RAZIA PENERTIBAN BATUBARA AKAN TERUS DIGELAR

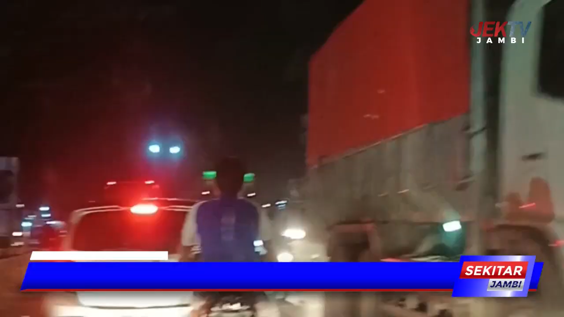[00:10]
Beginilah kondisi kemacetan yang terjadi di setiap malamnya di Jalan Nasional antara Sarulangun menuju kota Padang, tepatnya di tengah kota Sarulangun.